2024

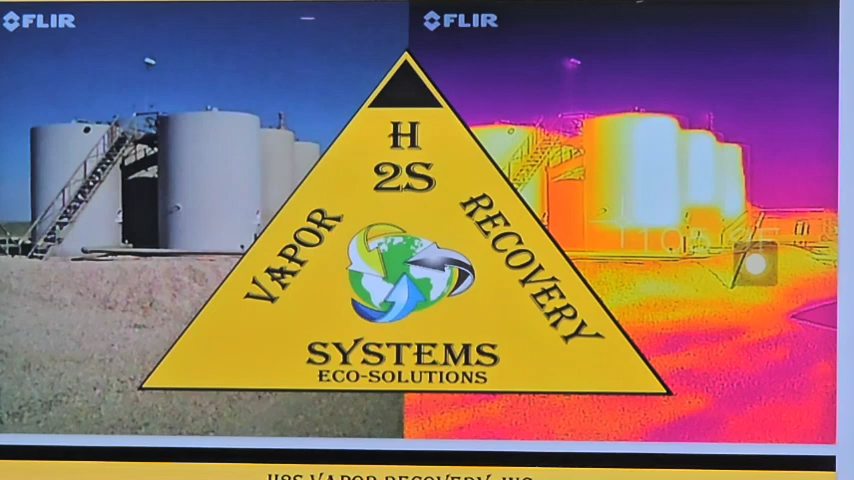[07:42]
Tank battery on the left is looking at it with the naked eye. Tank battery on the right is taking a picture with a FLIR camera, with an infrared camera. You can see the yellow.
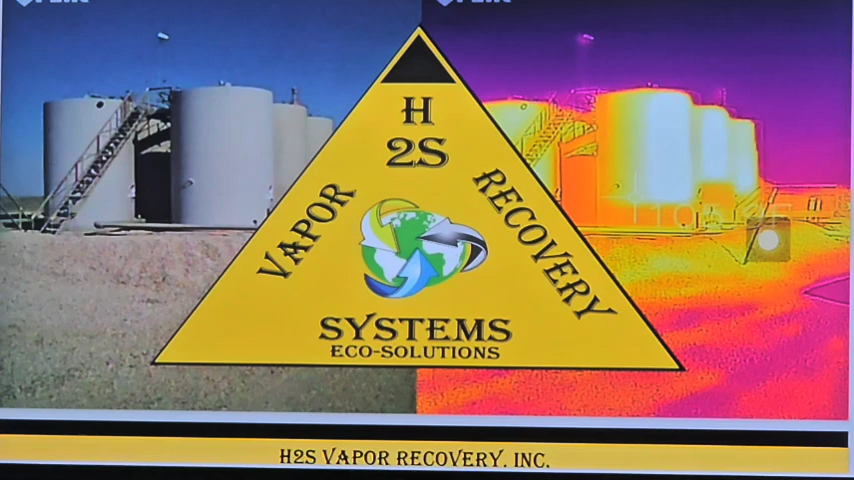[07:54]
That's going to be an H2S vapor cloud.
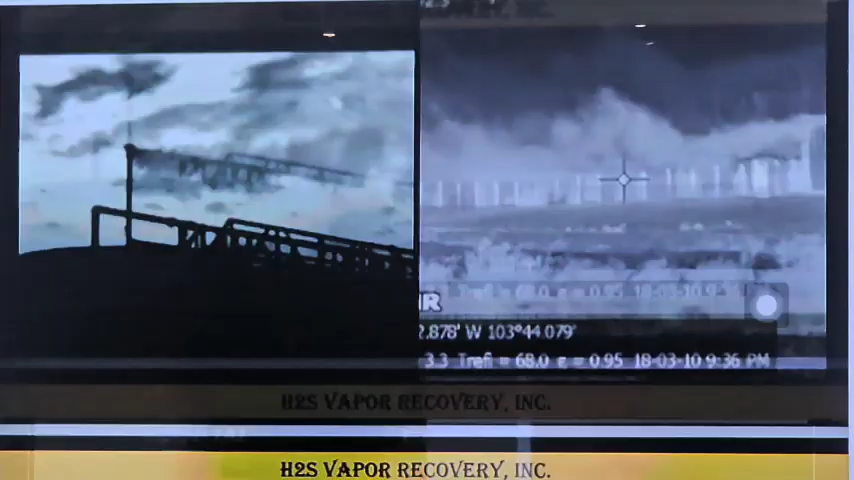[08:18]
The slide over here on the right is going to be more like what y'all have. A big set of tank batteries with a very big cloud over there.